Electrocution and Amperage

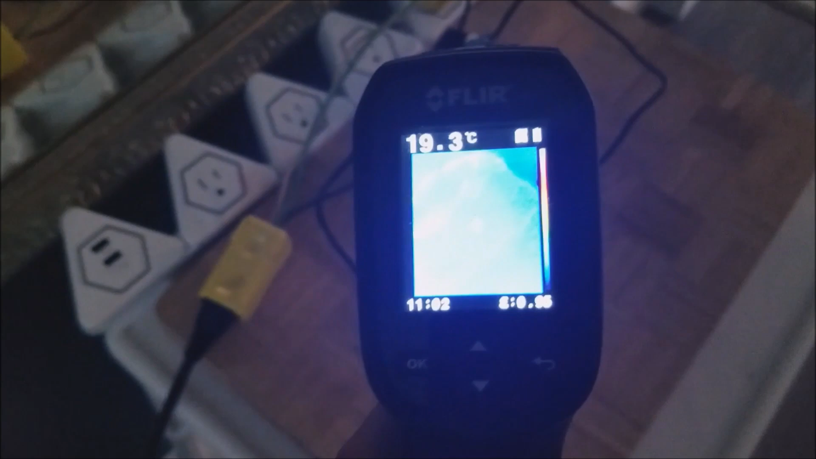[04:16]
On screen: spot 19.3°C
As we all know, current also creates heat. So now that we've doubled up the live side of the wires,
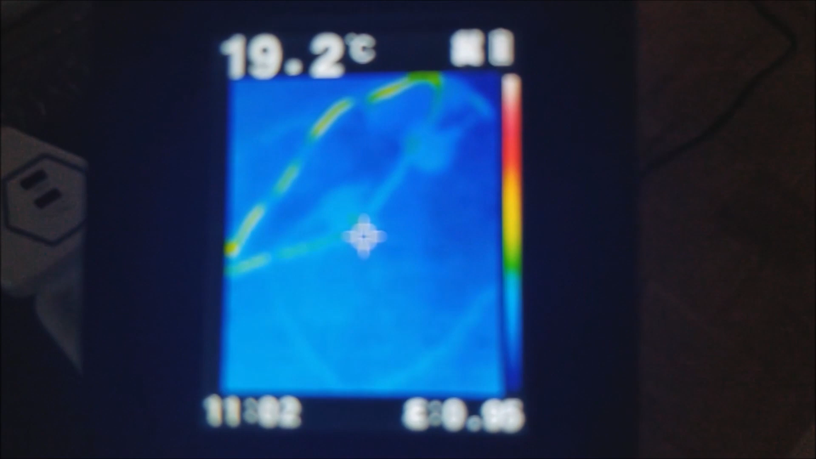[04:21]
On screen: spot 19.2°C
you can see they're much cooler than the neutral wire that's taking the full 12 amps.
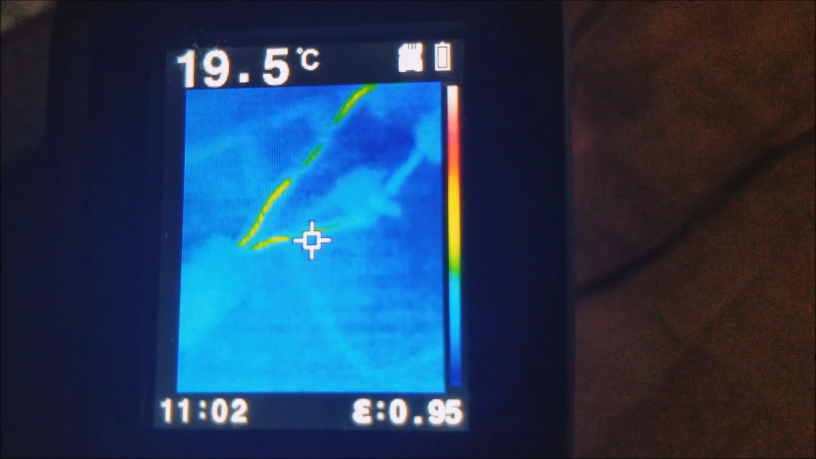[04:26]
On screen: spot 19.5°C
That's why I'm not a big fan of those plug-in heaters. They draw way too much load for the size wire for long periods of time.